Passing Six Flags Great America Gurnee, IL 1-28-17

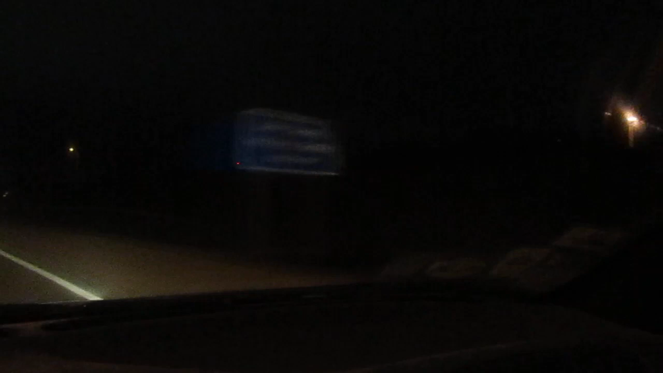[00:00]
Good evening folks. I'm here with Al Michele drinking a Slarpy. It's like a real feel of like 19 degrees out. Hold on, it's okay. I'm drinking one too. We're cruising up passing Six Flags. We're going to get over buddy. Passing Great America. Off to our right here.